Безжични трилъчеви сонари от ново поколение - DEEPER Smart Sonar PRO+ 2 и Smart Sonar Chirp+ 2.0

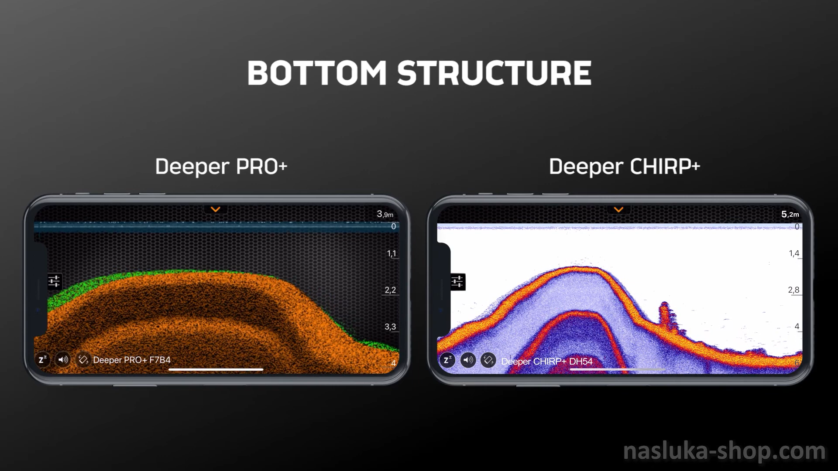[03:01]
What is important to note here is that the readings from Chirp Plus look more condensed. This is because when scanning, the app displays more data than the Pro Plus. This results in a slight difference between the data readings you see here. For the second test, we will demonstrate target separation by showing how both sonars differentiate between vegetation and fish. Have a look at the readings. Both sonars show vegetation, but the clarity of Chirp Plus lets you distinguish it much better. Same goes for showing fish. Deeper Pro Plus does show the readings of fish. But, on the Chirp Plus, you see exactly the amount and size of the fish. You can also pinpoint exactly where they are located.
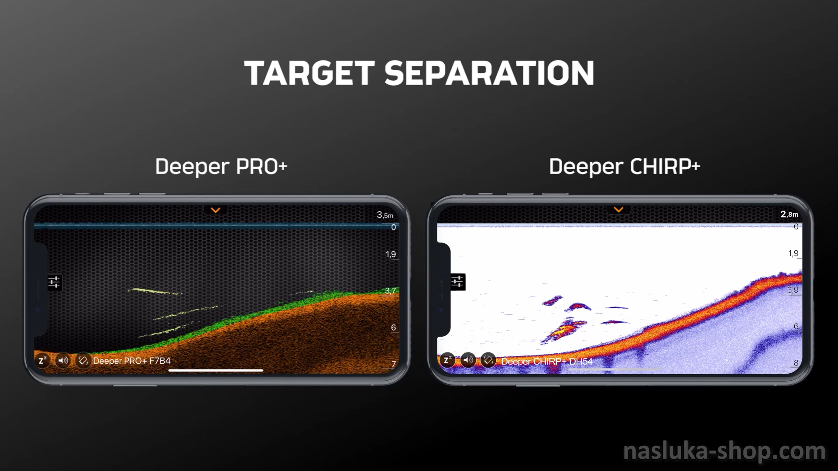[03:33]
This is the power of Chirp Plus technology. For the third test, we will demonstrate how both sonars perform in shallow water. The Deeper Pro Plus has a minimal scanning of 50 cm and the Chirp Plus 15 cm. As we go into shallower waters, you can see Deeper Pro Plus stopping and notifying us that it is too shallow to scan.
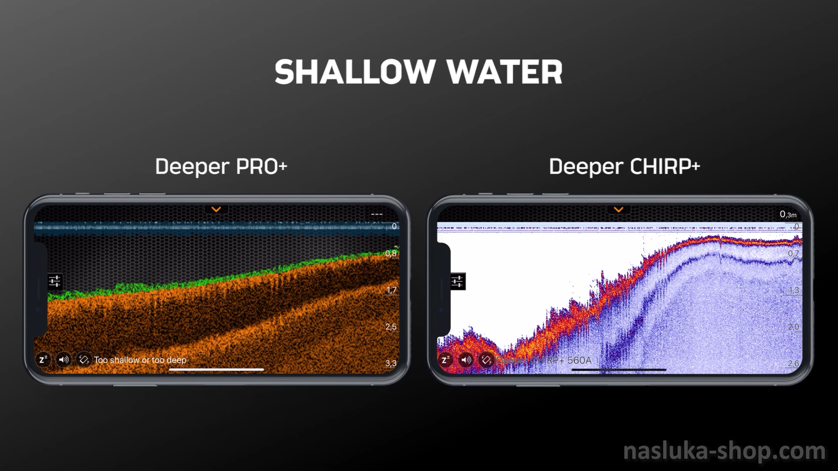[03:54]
While Chirp Plus continues to scan, going into the depth of about 30 cm, 11 inches, and even locating a small fish.